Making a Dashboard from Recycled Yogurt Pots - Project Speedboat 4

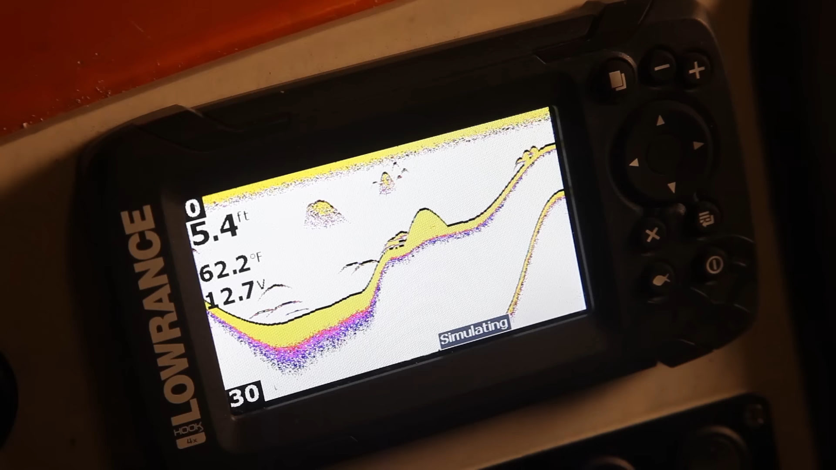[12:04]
On screen: depth 5.4 ft, water 62.2°F
so this is going to give us all our depth and then here we've got the vhf radio so you can talk into that hello hello